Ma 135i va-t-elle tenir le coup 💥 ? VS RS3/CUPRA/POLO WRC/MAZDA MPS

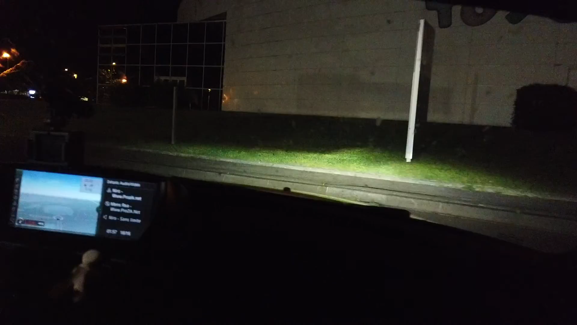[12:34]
Là, il y a le petit convoi. Petit convoi de Renault. Avec la bac qui ferme la route.